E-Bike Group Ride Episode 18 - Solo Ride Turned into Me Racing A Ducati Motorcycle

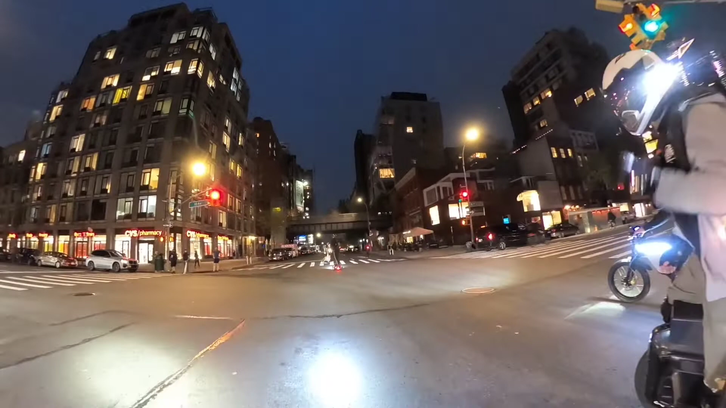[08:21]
That one reason, that's the fucking outdoor dining shit. It's a blind spot. There's tons of blind spots.
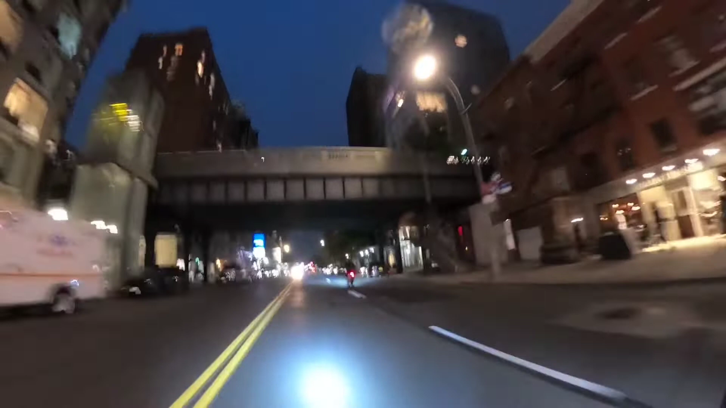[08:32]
So basically what he was saying is that there's a blind spot from the outdoor dining, so a car could be coming past and you could get knocked off your vehicle.
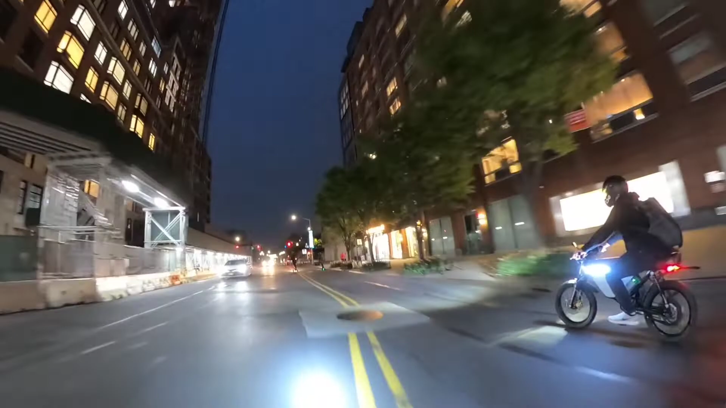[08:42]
So that's pretty much what he was saying.
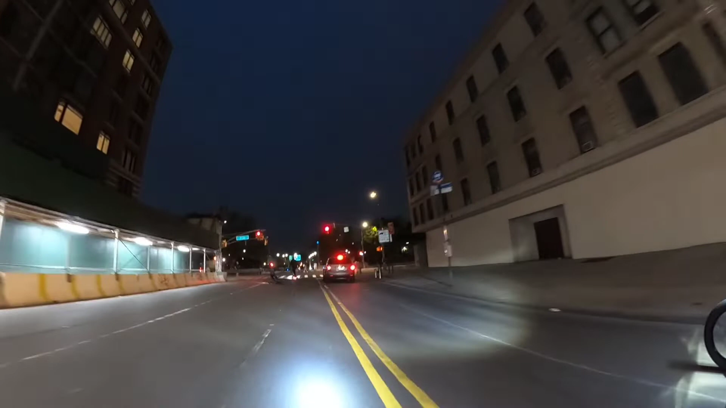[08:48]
But you know, you just gotta take your time at the lights, try to peek as much as you can, make sure my car's coming before you proceed.
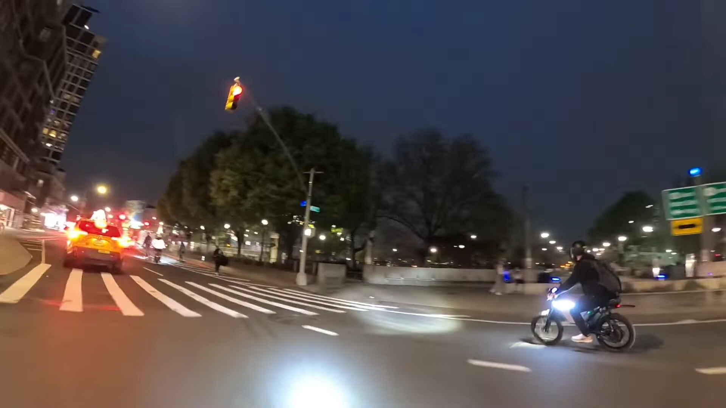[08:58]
So for those of you who don't know, this is the West Side Highway, aka the Highway to Hell,